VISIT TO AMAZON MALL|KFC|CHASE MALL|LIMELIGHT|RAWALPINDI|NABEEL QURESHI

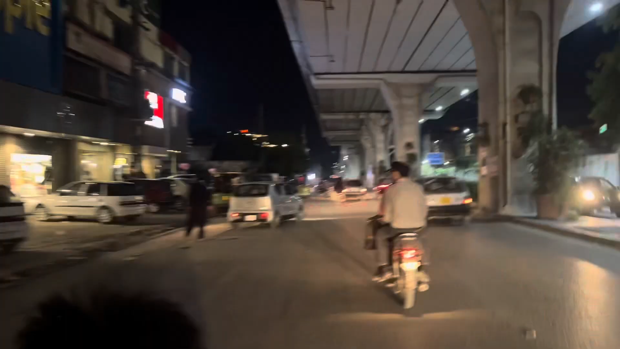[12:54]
पता है यार रेंजर्स हो गए यज्ञ आपकी, और ये लोग यहाँ पे स्लो भी हो गए, अल्लाह करके यहाँ रुक जाए।